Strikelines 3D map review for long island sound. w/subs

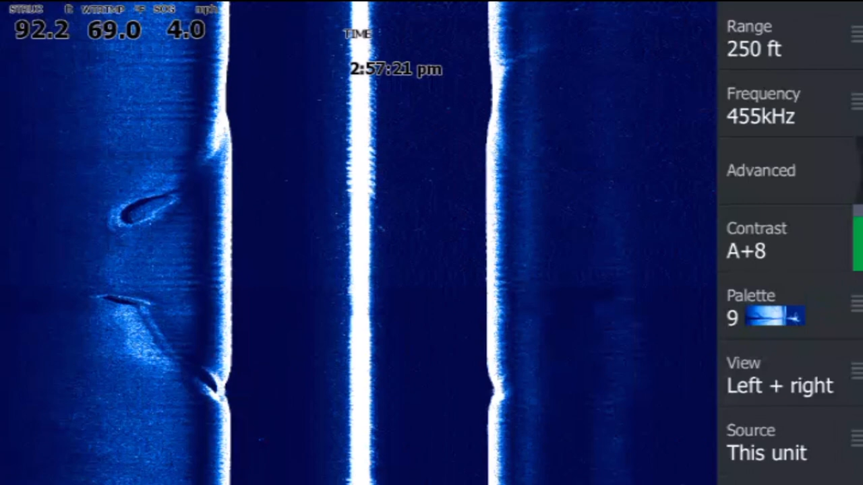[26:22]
On screen: speed 4.0 mph
don't forget the current over here is ripping
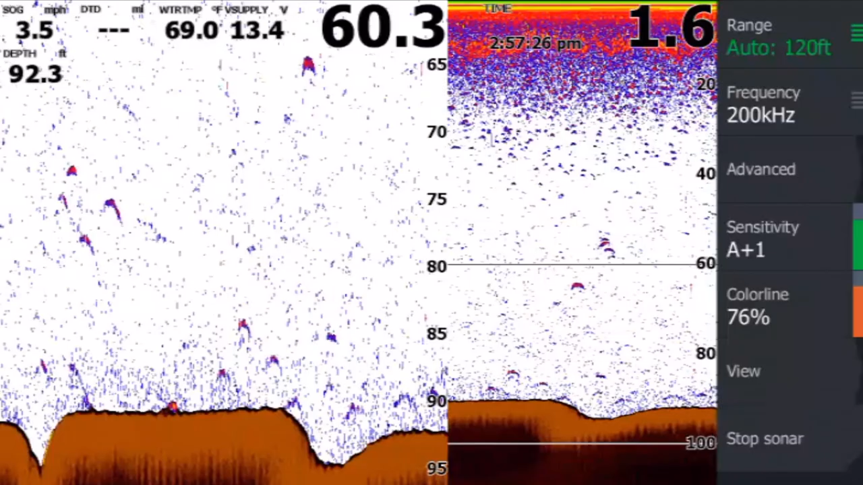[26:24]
On screen: depth 92.3 ft, water 69.0°F, speed 3.5 mph
i see some nice arches here i wonder what this is there is definitely some bottom changes here
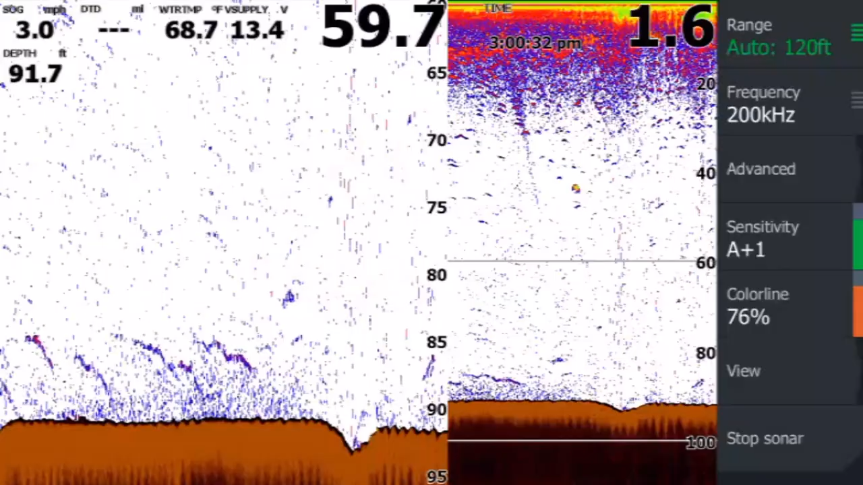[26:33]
On screen: depth 91.7 ft, water 68.7°F, speed 3.0 mph
all right definitely see bait or stuff down there
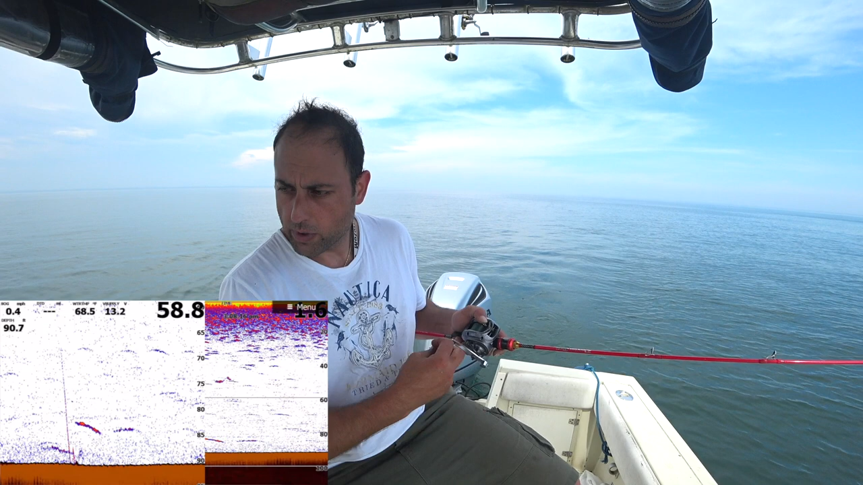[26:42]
okay guys i don't know what the wreck here is supposed to look like but we did see a difference on the bottom and we do know there is this big lump over here whatever you want to call it i don't see on the fish finder any hard evidence but this could be a wooden wreck for all you know i have no idea what it is
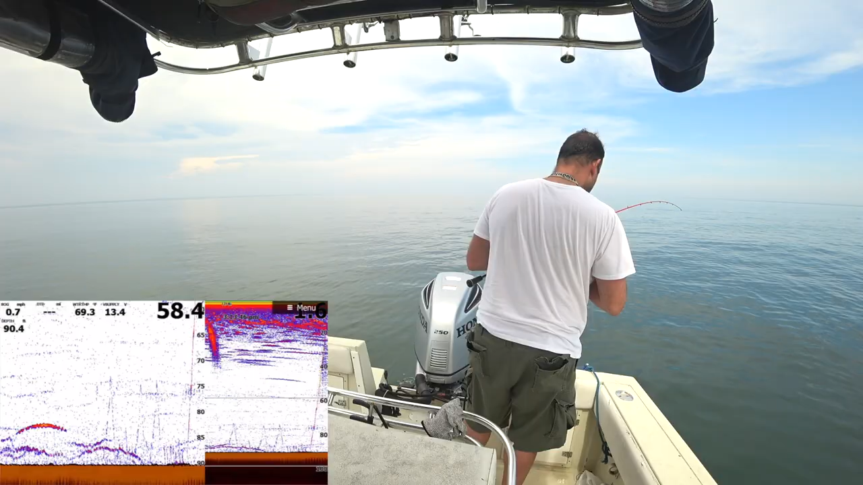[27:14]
all right that's a little piece of wreck right there that looks like a little wreck to me it could be a wooden wreck it could be any type of wreck i don't know we see fish but we didn't get a bite now let's go to the next one wreck number 534 273 feet long okay now what was this one like i didn't know you have this information here
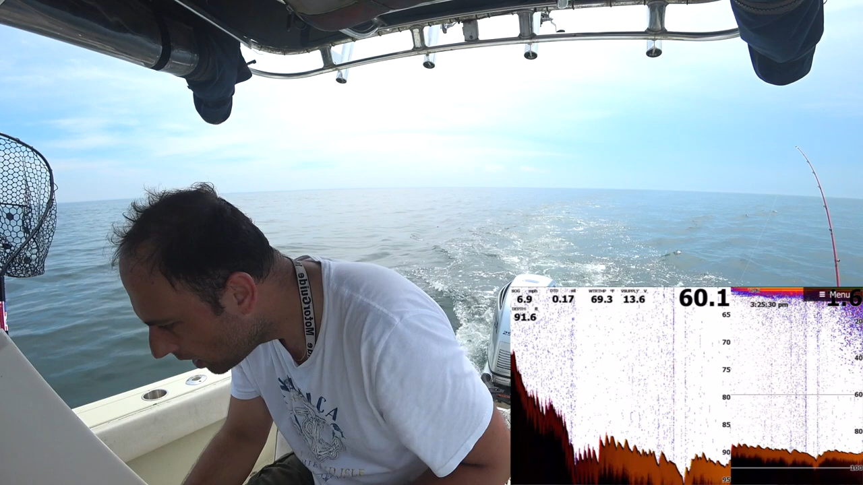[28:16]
On screen: water 69.3°F, speed 6.9 mph
oh there it is guys look at this
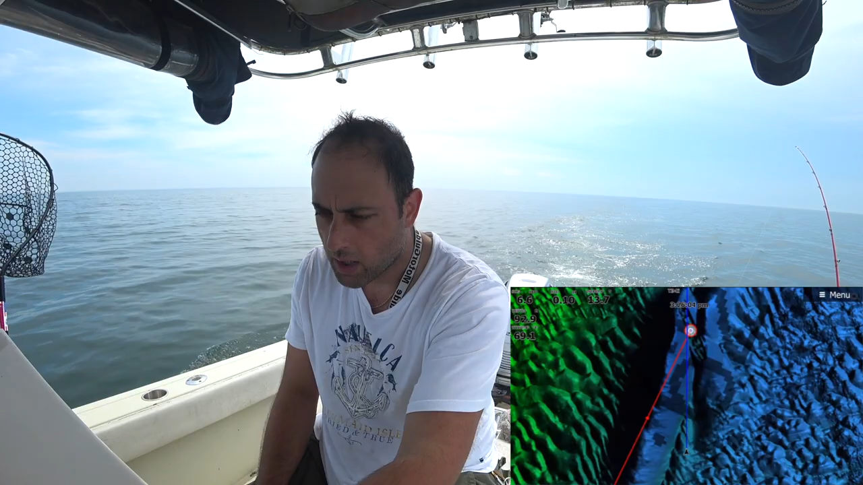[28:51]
top left you can see the bow bottom right you can see the stern
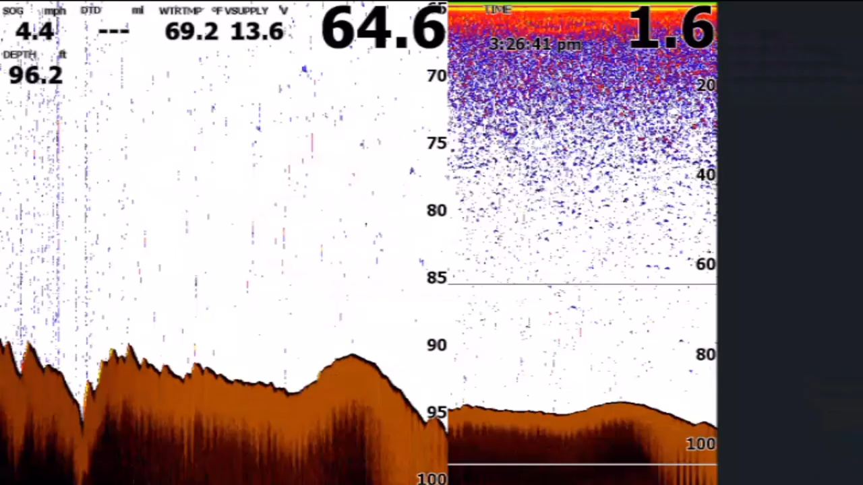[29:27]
On screen: depth 96.2 ft, water 69.2°F, speed 4.4 mph
what is my sonar saw nothing right now okay what about the structure scan
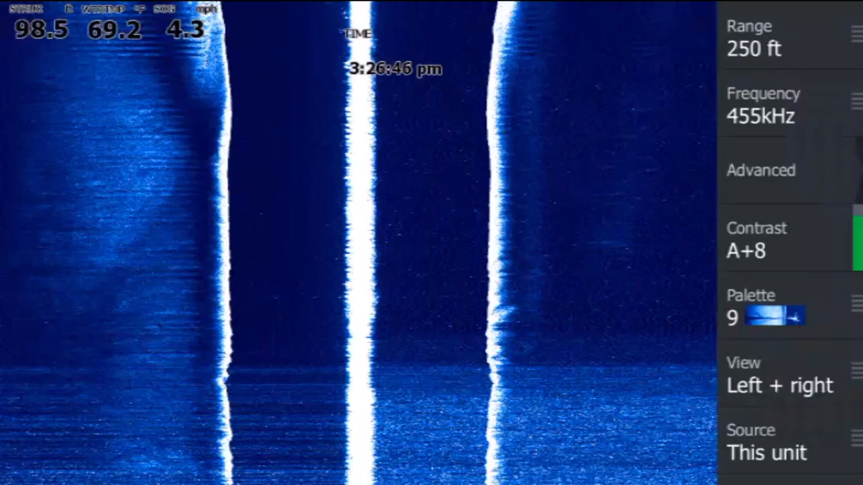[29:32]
On screen: speed 4.3 mph
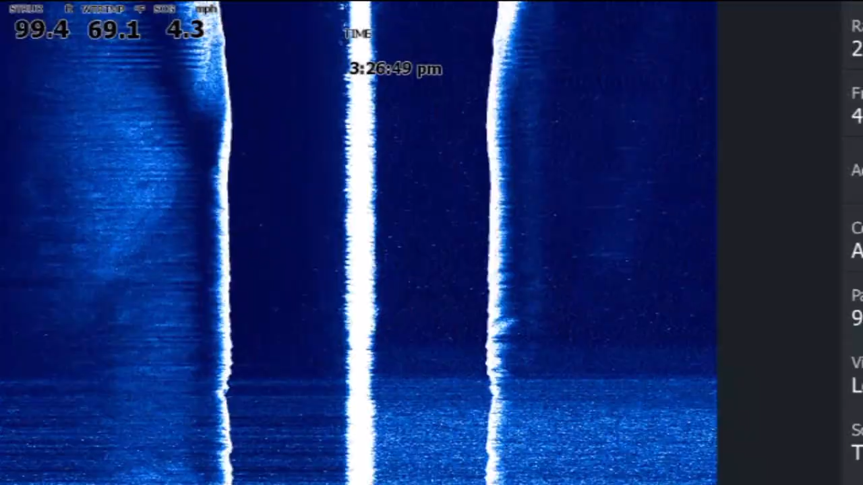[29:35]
we're approaching according to my gps i'm almost other bow almost
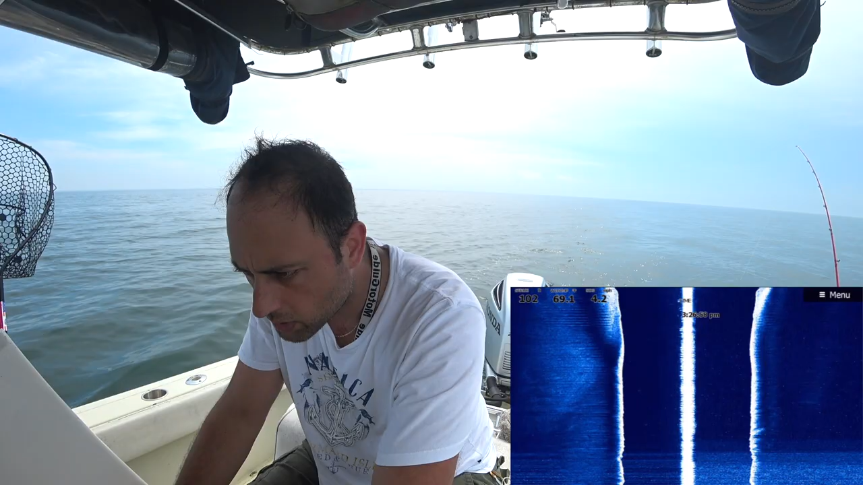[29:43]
i mean at the stern right now i'm on top of it let me go slowly here there you go wow what the hell is that on top of that
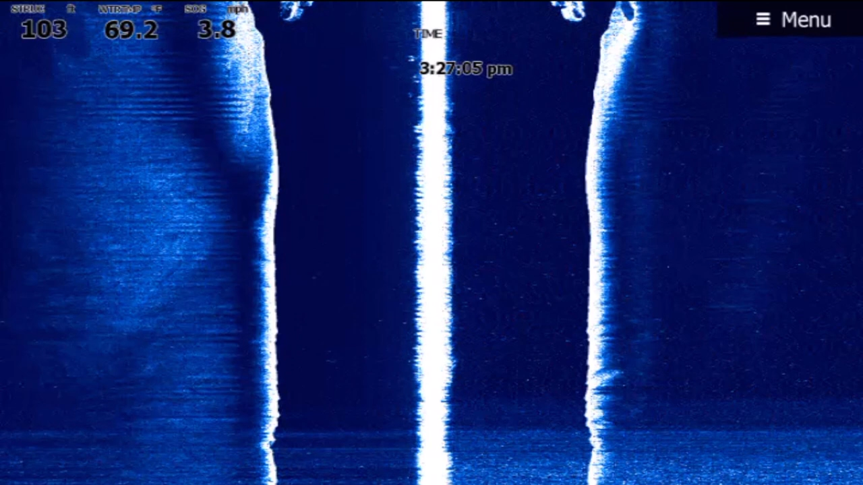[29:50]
On screen: water 69.2°F
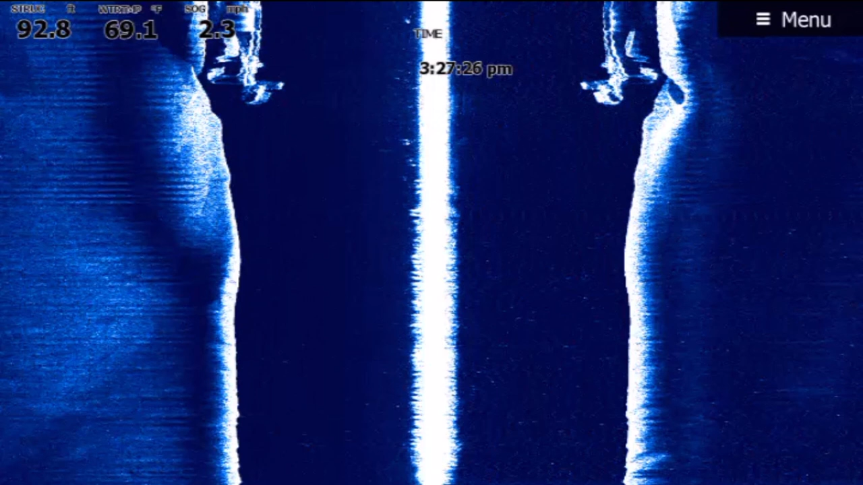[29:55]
now we're drifting over to the right i don't see no boats here i mean i see like five six boats over there fishing
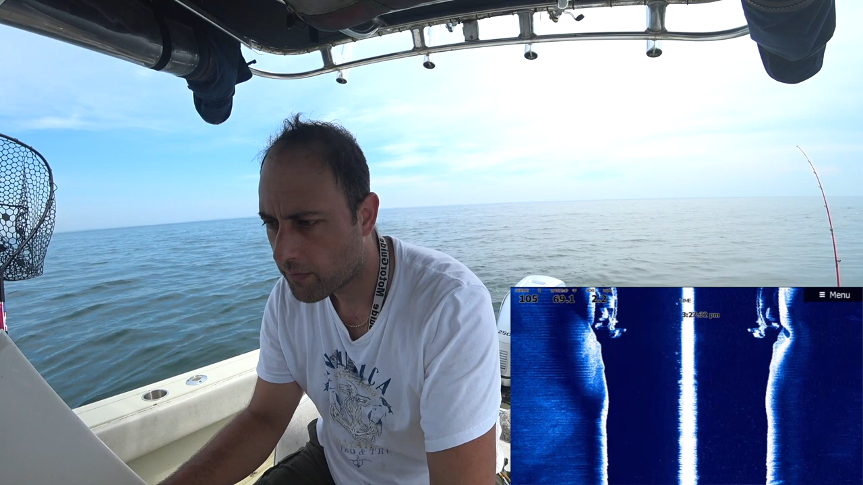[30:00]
and nobody right on top of this i'll be surprised if nobody has this wreck over here let me see what the sonar says oh my god you guys see this haha okay we're we're off of it to the right let's go up current
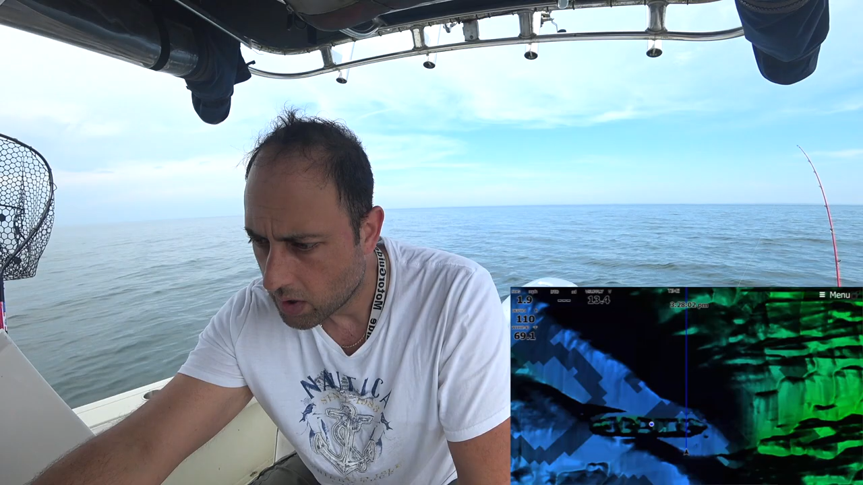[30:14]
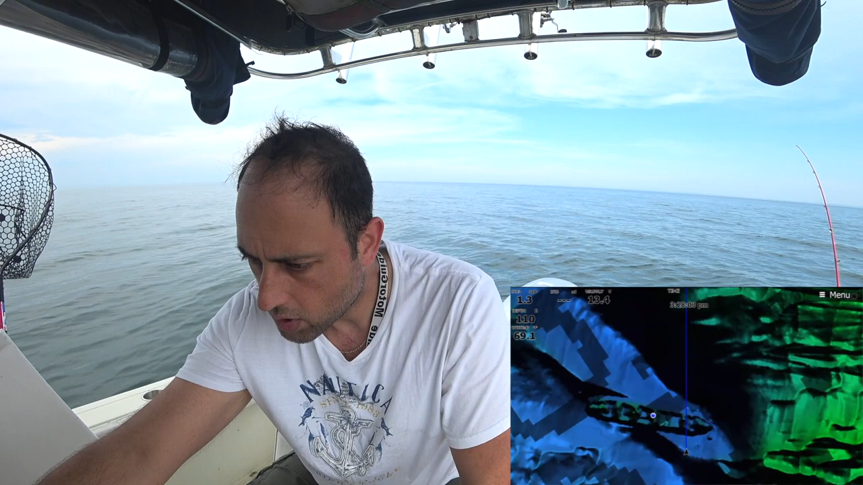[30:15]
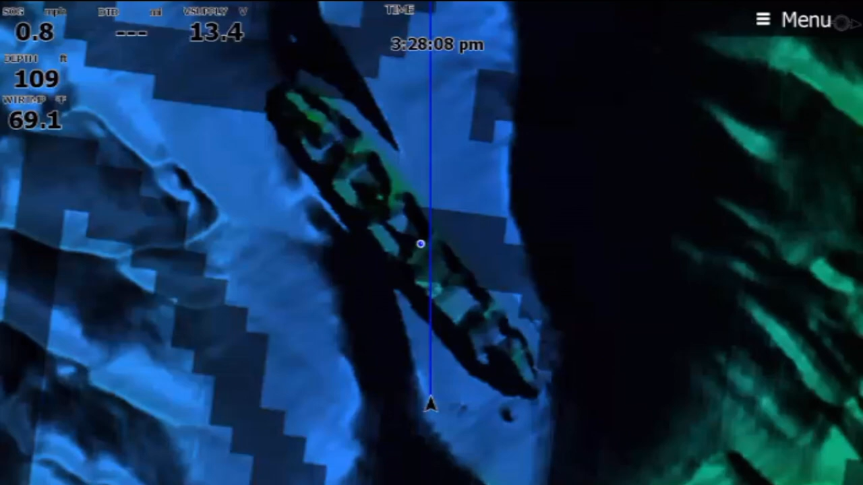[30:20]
look at this look at this
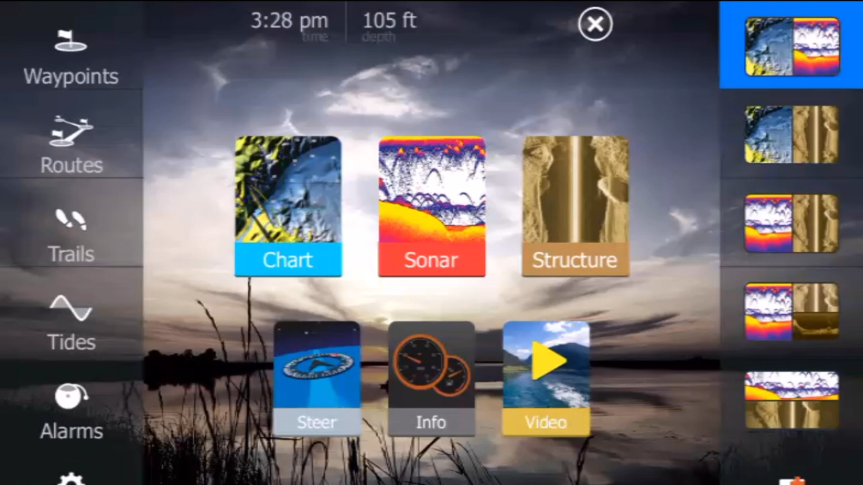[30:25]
let's put this together right there oh my god oh
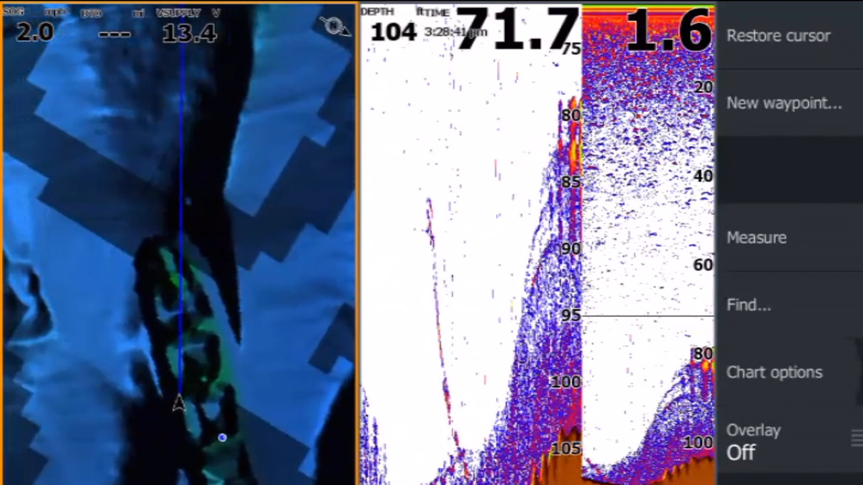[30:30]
my god okay let me go right at the tip in the front